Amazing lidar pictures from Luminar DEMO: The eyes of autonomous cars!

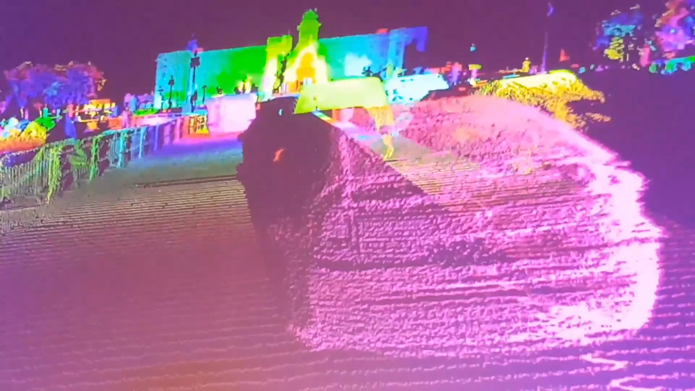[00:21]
seen over over in London at Buckingham Palace just to give you a quick snapshot but again
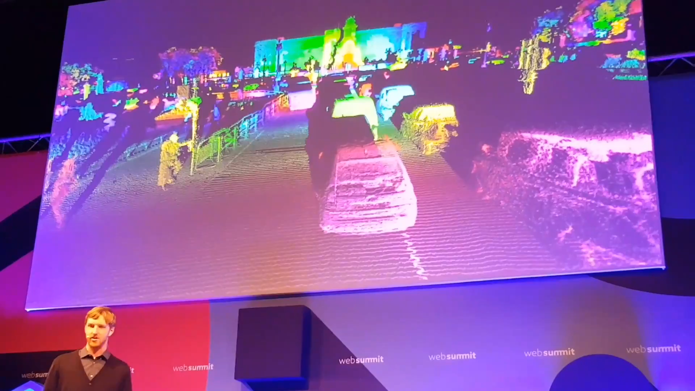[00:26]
you know this is all the raw lidar data you know coming from the you know these these vehicles
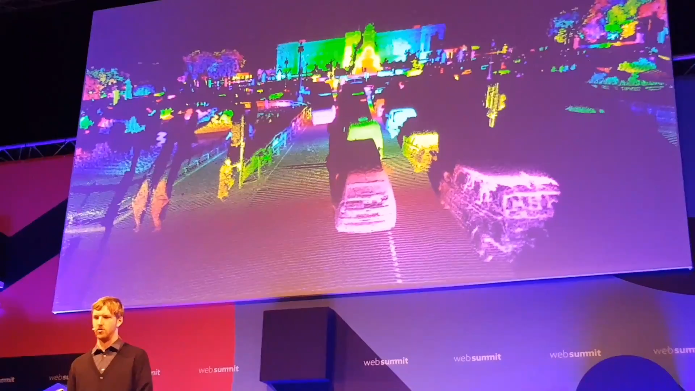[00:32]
so that being said you know what we achieved you know quantitatively is up to about like 50 times
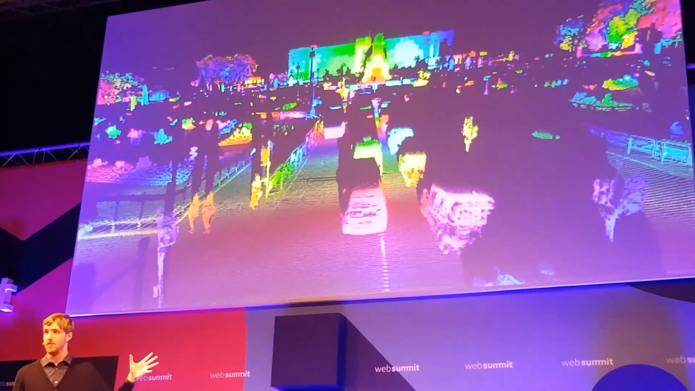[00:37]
higher resolution 10 times farther range than some of these best-performing systems out there and for the first